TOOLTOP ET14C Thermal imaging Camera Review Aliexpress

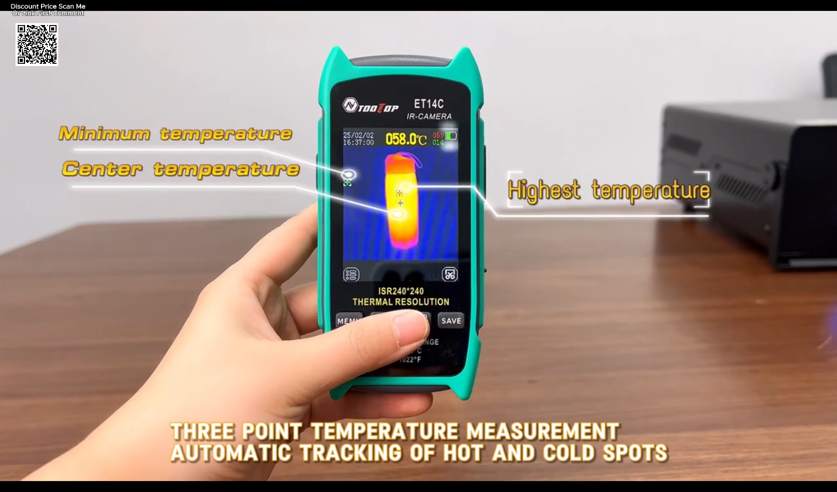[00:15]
On screen: spot 058.0°C
high-performance tool designed to simplify thermal diagnostics for both professionals and DIY enthusiasts.
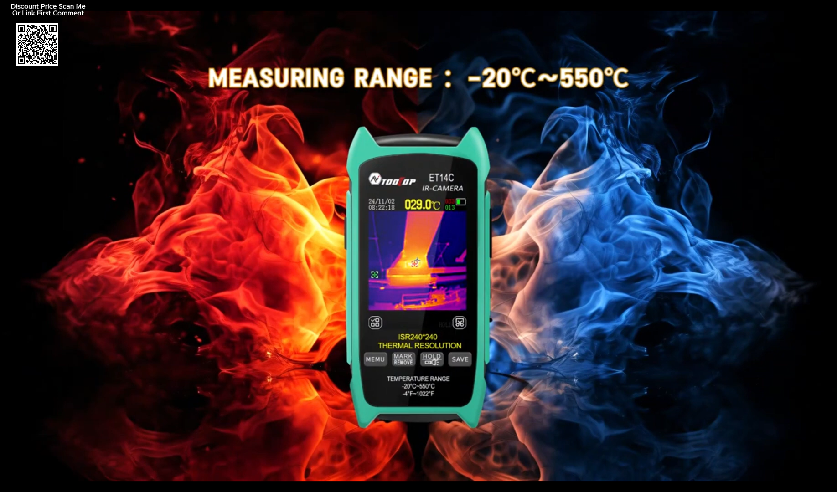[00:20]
With its upgraded ISR240x240 thermal sensor and 25 Hz image capture frequency,
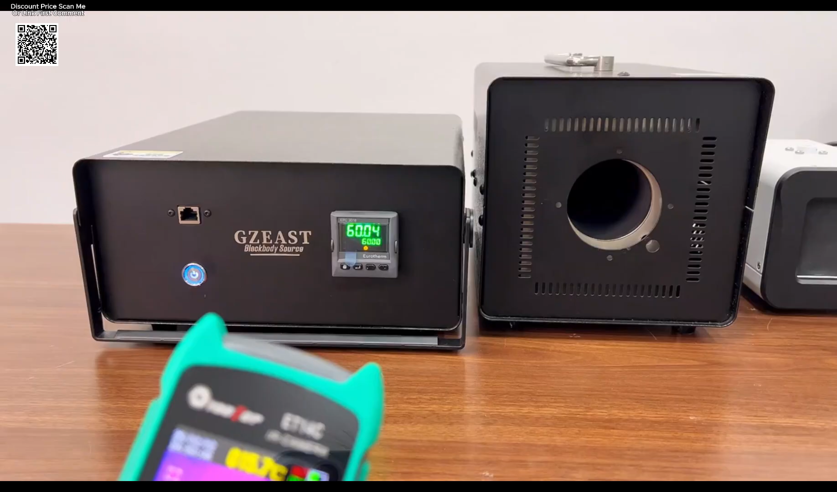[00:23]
this device delivers sharp, real-time thermal imaging,
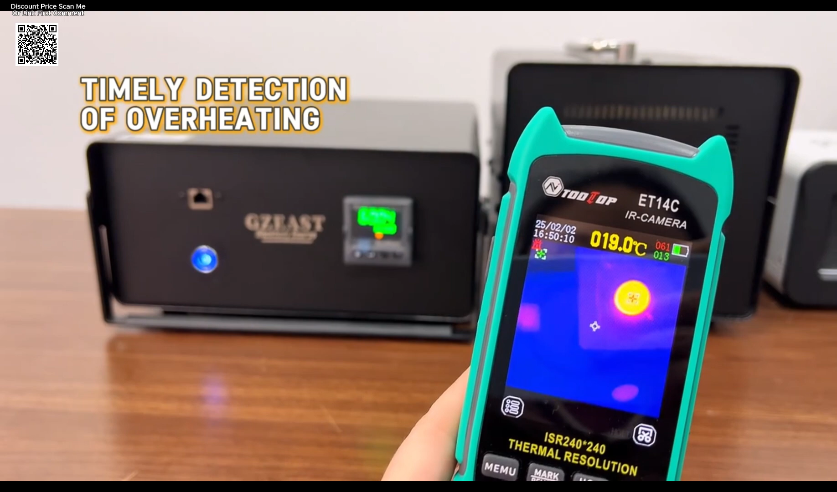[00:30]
making it easier to detect temperature anomalies in electrical systems,
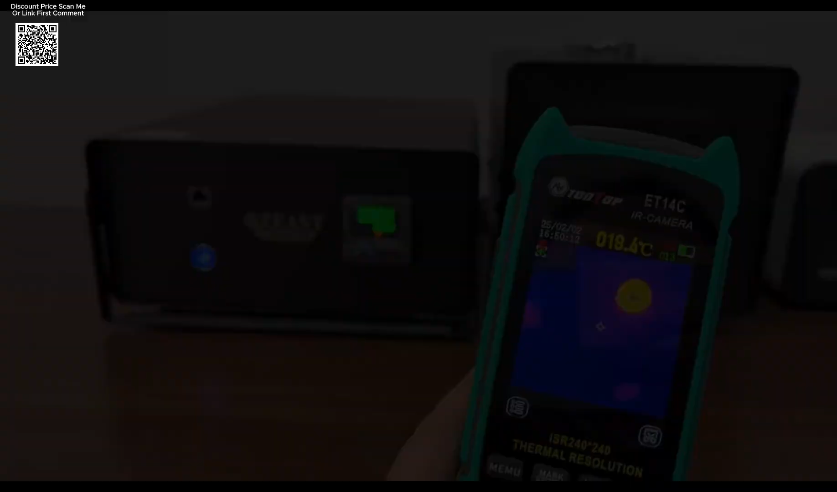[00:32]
appliances, or machinery.
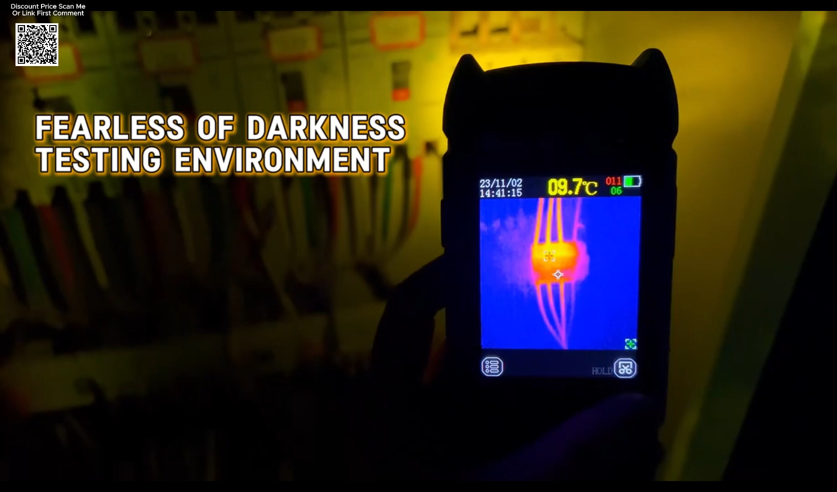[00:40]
On screen: spot 09.7°C
inspecting HVAC systems, or identifying energy leaks,
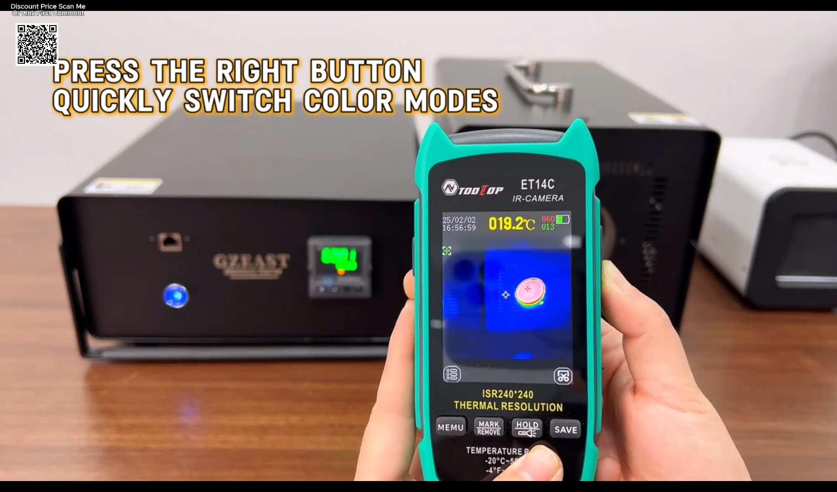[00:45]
the ET14C provides clarity and precision with adjustable emissivity settings 0.1 to 0.99
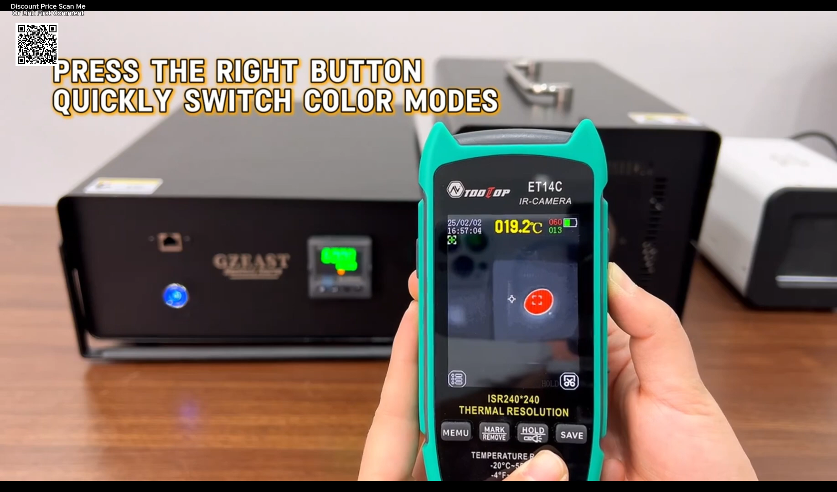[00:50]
On screen: spot 019.2°C
and a broad temperature range of dash 20 degrees Celsius to plus 550 degrees Celsius.
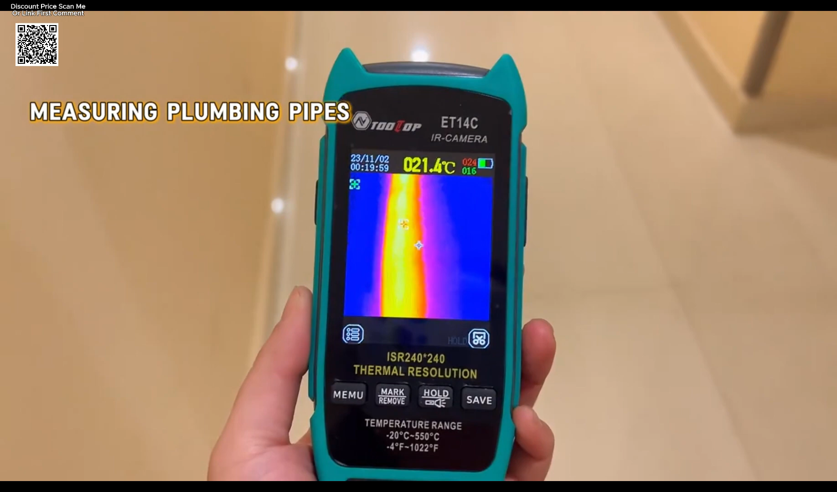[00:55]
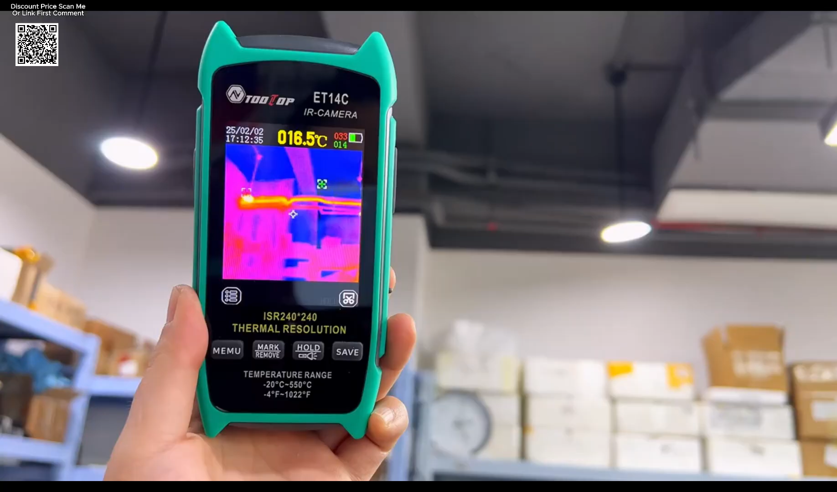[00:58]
Its plus or minus 2 degrees Celsius accuracy ensures reliable data for informed decision-making.
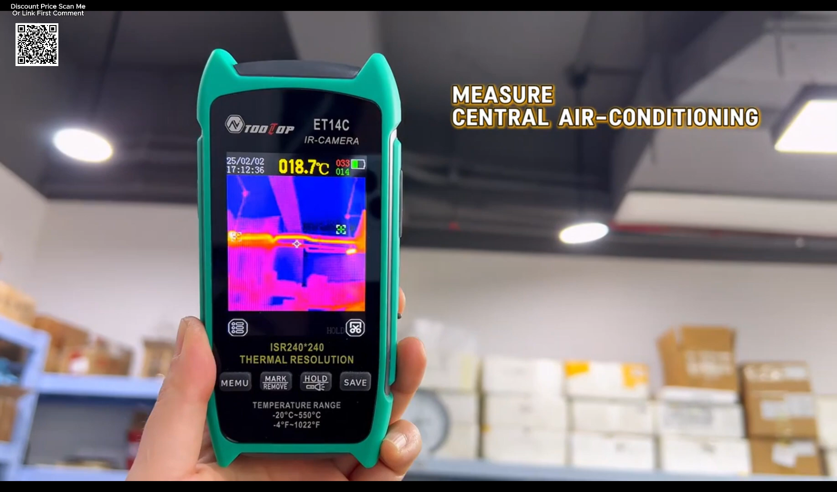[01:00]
On screen: spot 018.7°C
One standout feature is its versatility.
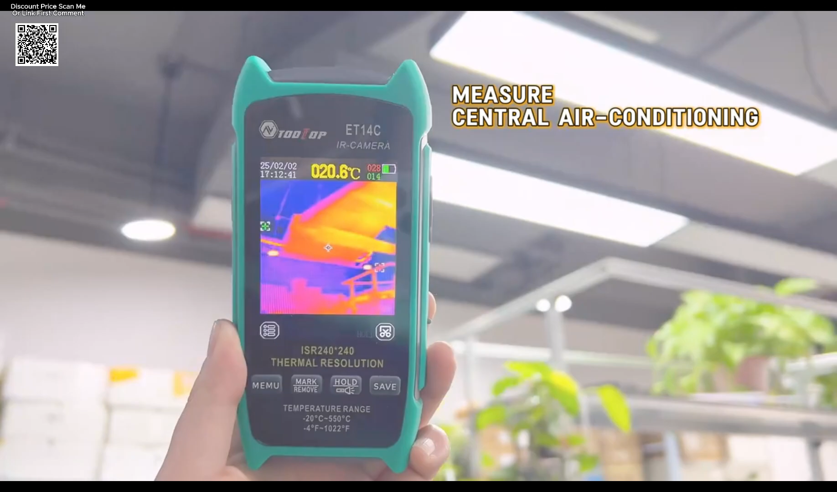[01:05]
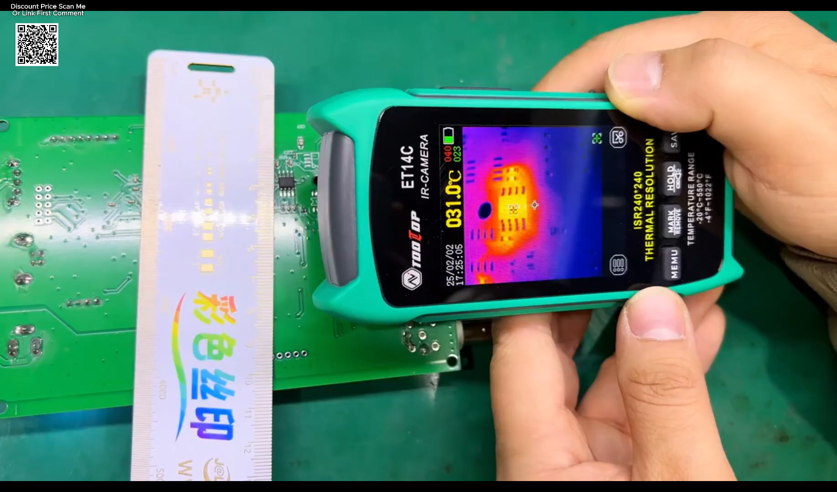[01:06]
The ET14C supports optional macro lens use
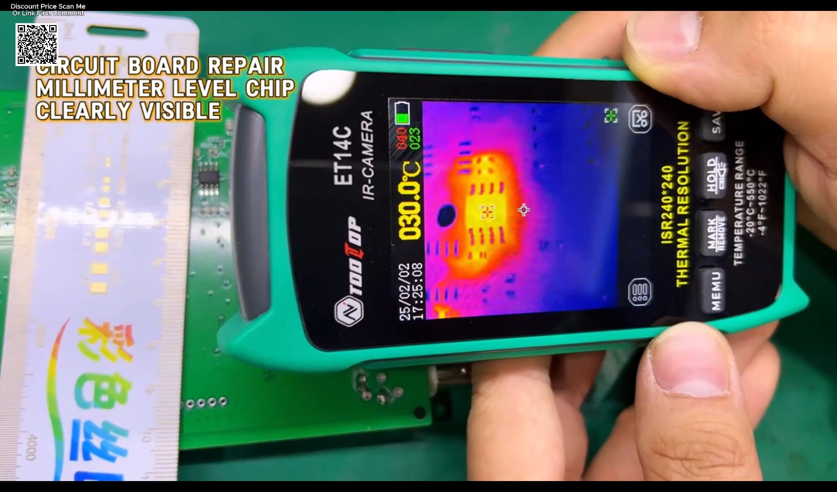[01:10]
for close-up inspections at approximately 2.5 centimeters, ideal for detailed component analysis.